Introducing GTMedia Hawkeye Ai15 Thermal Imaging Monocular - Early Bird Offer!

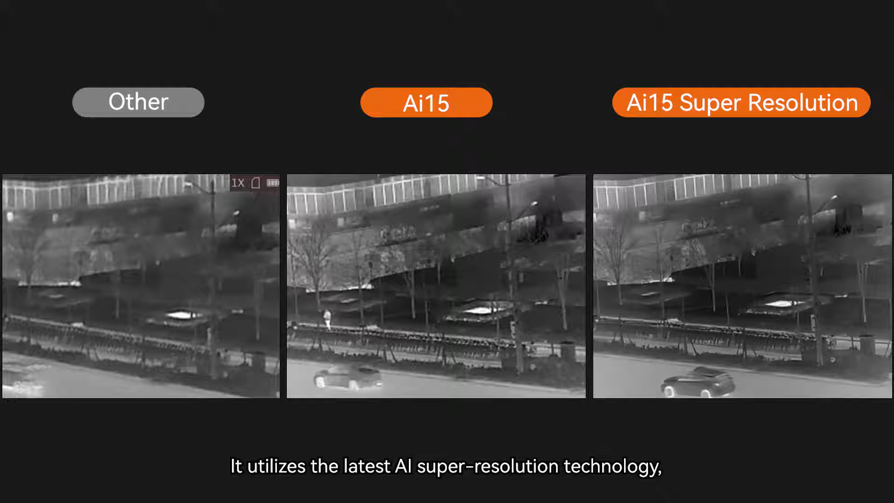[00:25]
It utilizes the latest AI super-resolution technology, which enhances the image resolution and quality of the product,
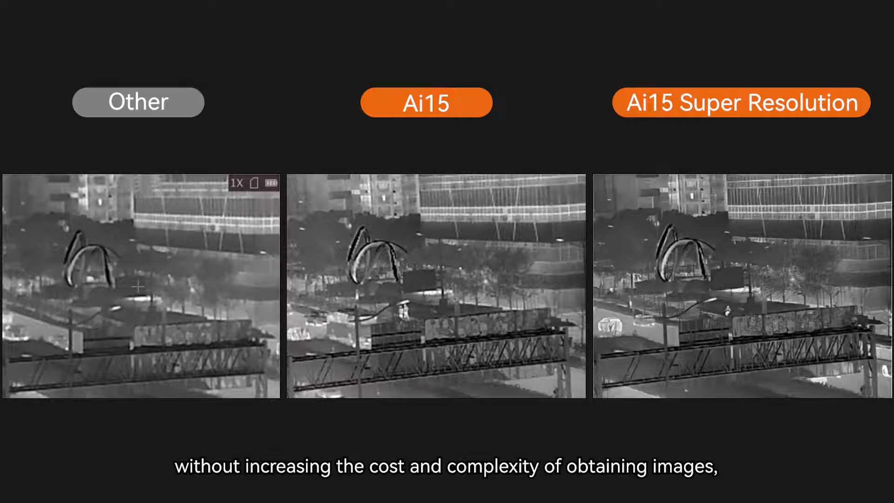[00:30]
without increasing the cost and complexity of obtaining images, allowing users to enjoy a higher-quality experience at a lower cost.
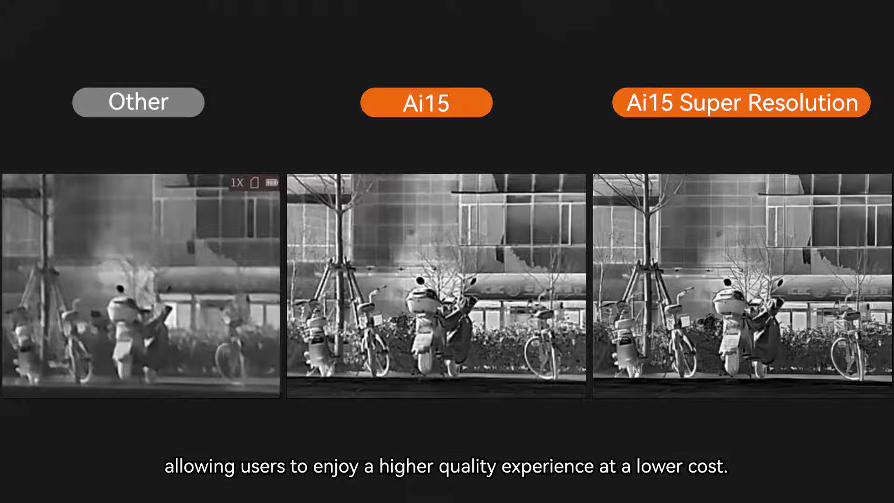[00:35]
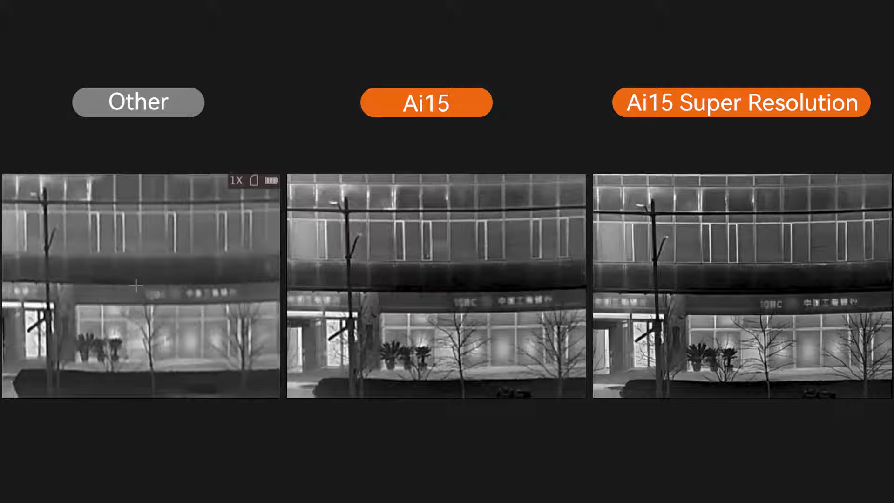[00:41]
It is equipped with multiple built-in color modes,
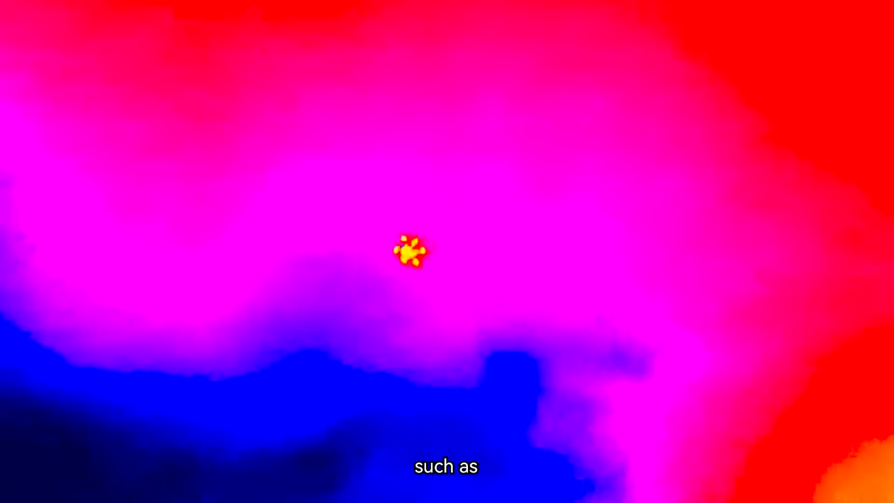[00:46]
such as Iron Red Hot Green Hot White Hot
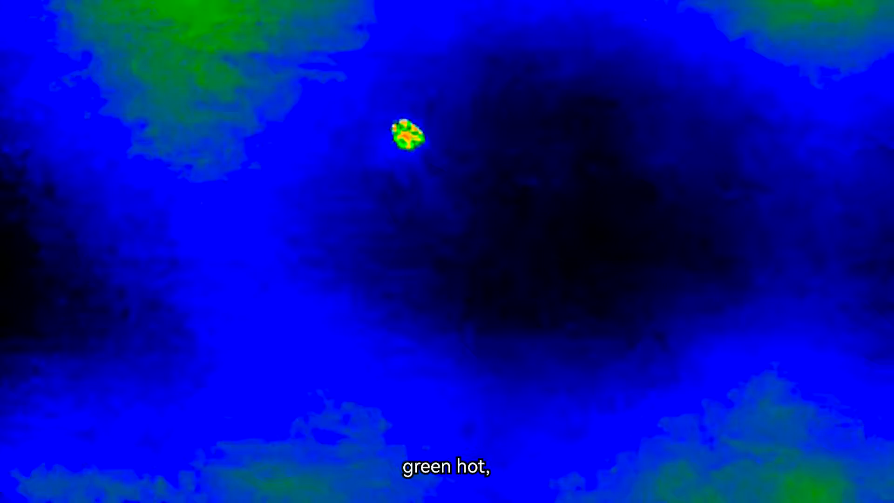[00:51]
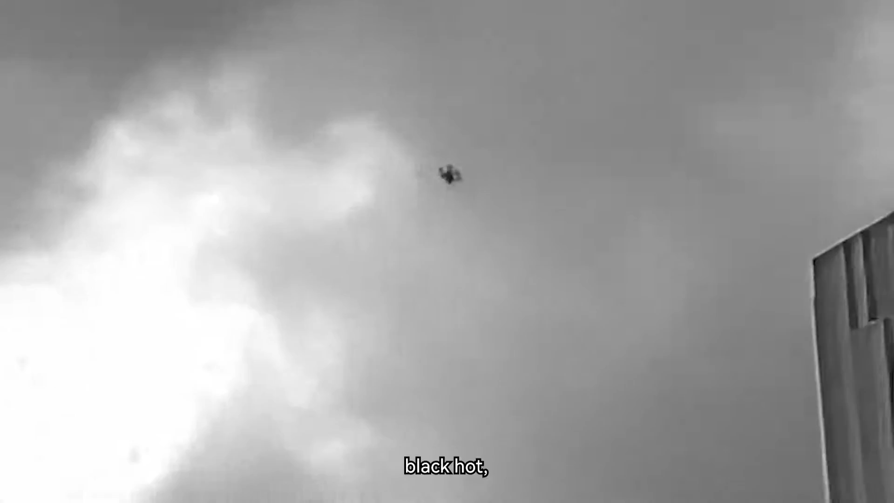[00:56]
Black Hot Red Hot
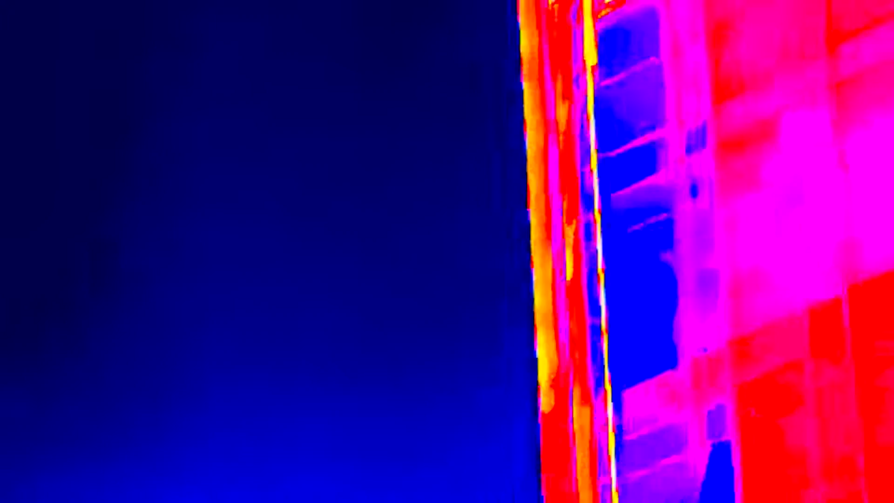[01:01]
These offer users a greater range of options and flexibility,
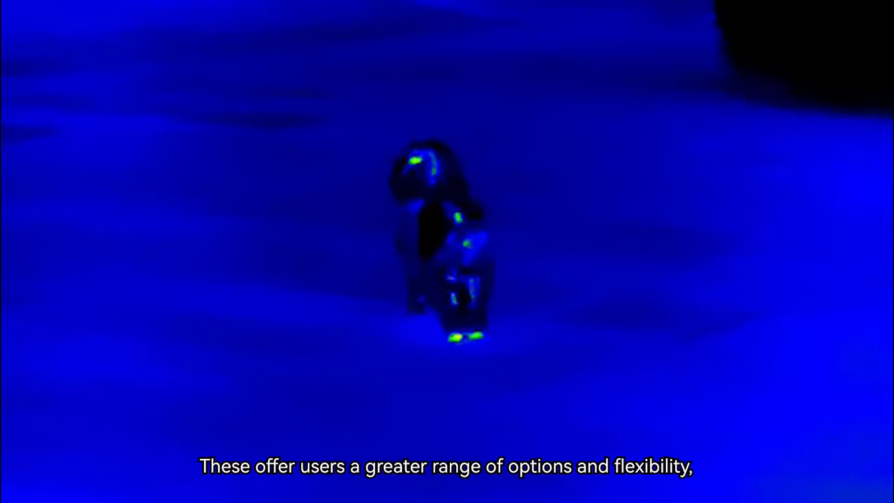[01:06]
allowing the device to better adapt to various environments and needs,
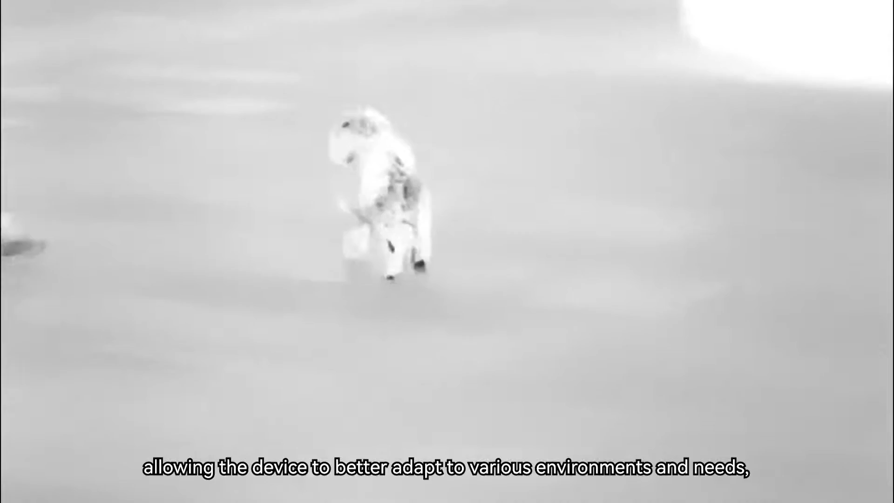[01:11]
thereby enhancing the accuracy of target recognition and work efficiency.
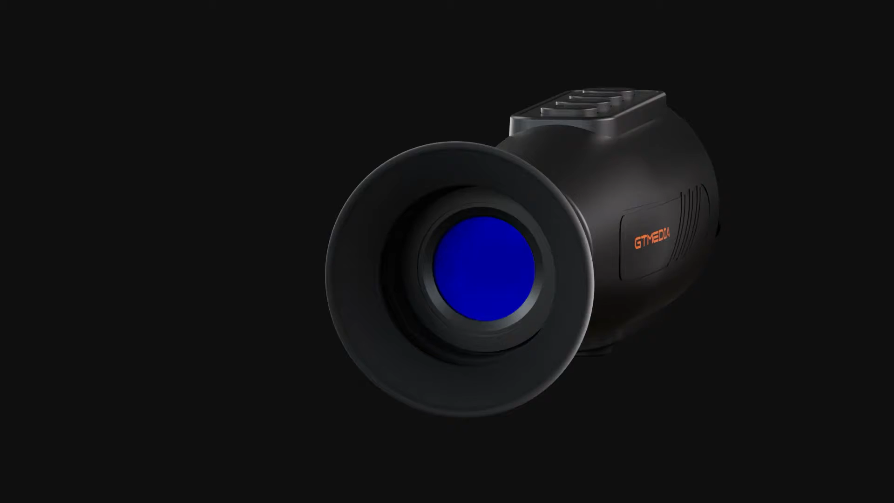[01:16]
Ergonomic Lens allows you to observe easily. It is an advanced night vision technology
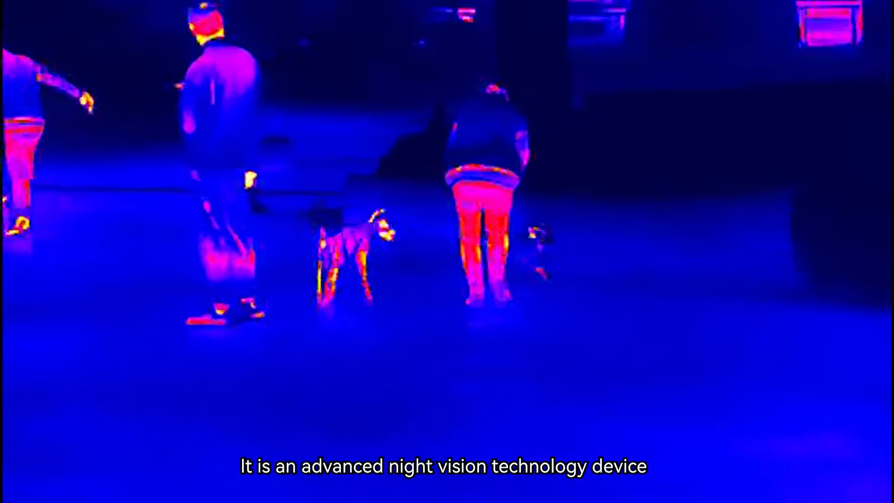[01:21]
device that detects infrared radiation emitted by target objects and converts it into visual images,
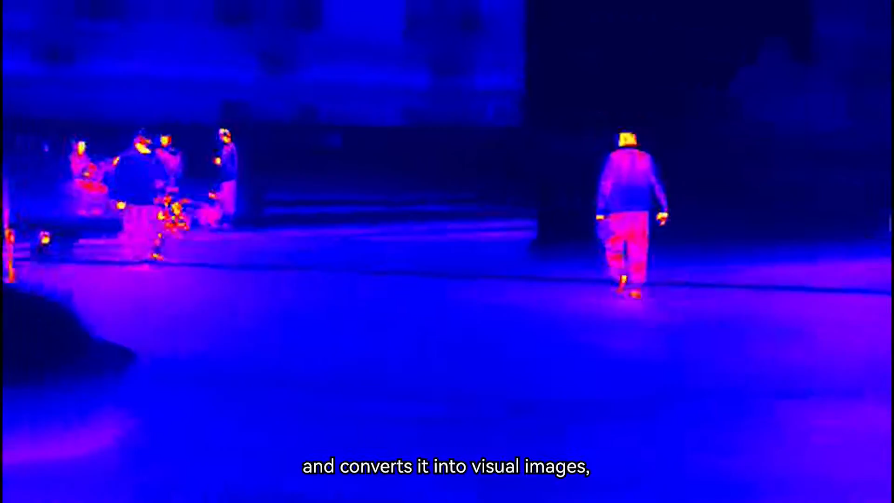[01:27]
thereby enabling observation and monitoring in environments with no light or extremely low light levels.
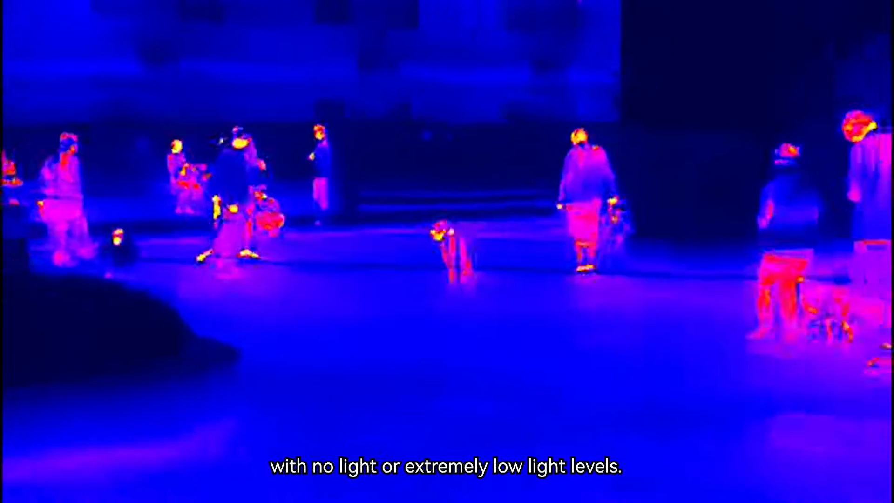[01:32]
It can be used in many scenarios,